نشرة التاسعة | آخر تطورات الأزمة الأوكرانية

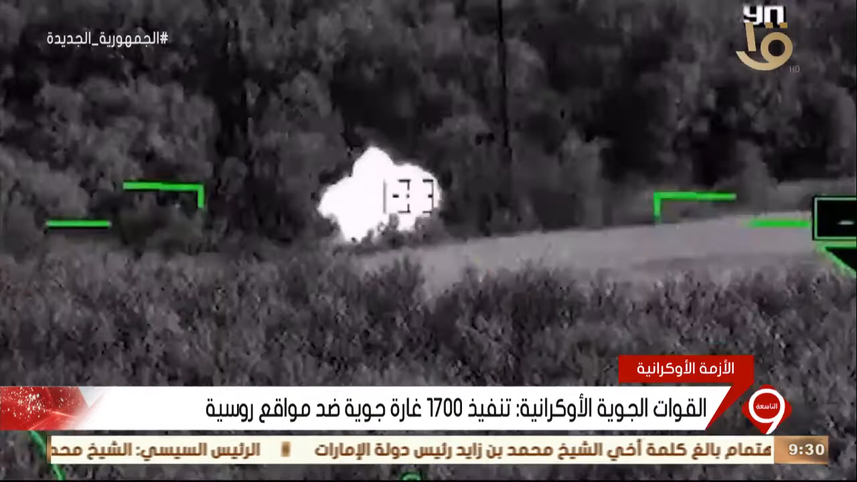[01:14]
استهدفت العديد من المواقع ومستودعات الذخيرة والمعدات الروسية خلال غاراتها
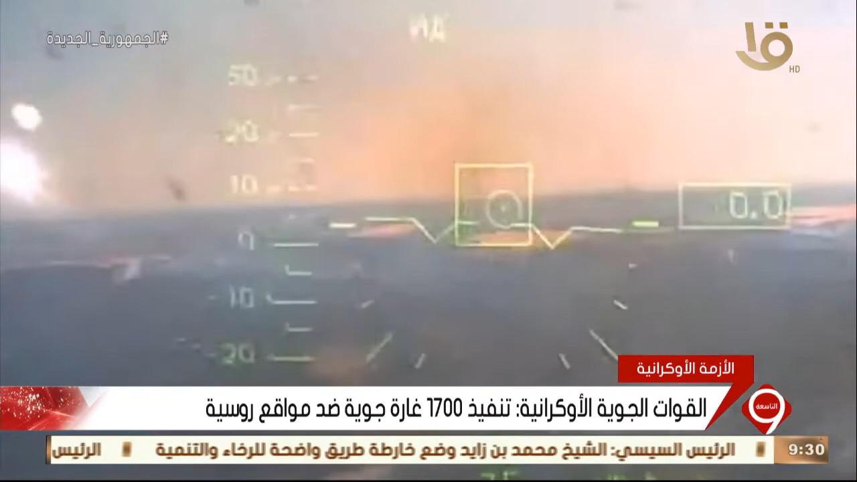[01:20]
منذ بداية العملية العسكرية وأضافت أن الطيران الأوكراني ضمر مستودع ذخيرة لمجموعة من القوات الروسية على محور
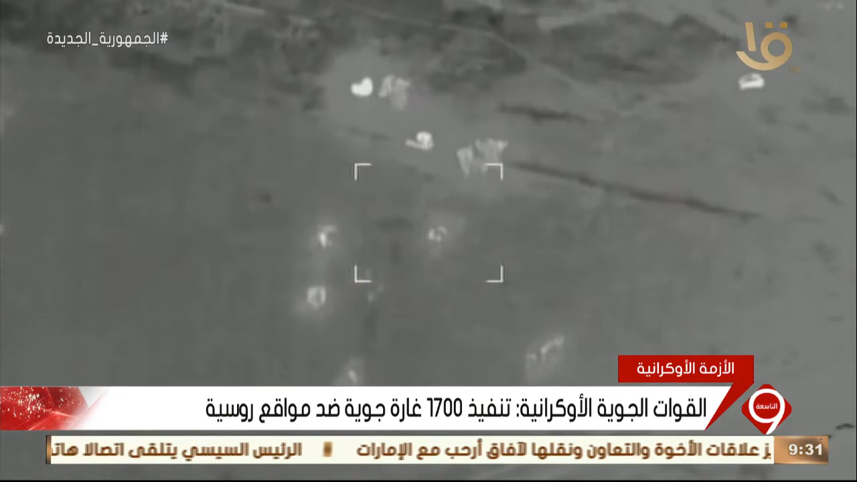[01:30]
بوه الجنوبي ومخازن أسلحة ومعدات عسكرية في اتجاهي إيزيوم ودونسك بالإضافة إلى تدمير ما يصل إلى 30 قطعة من المعدات وذلك خلال الـ 24 ساعة الماضية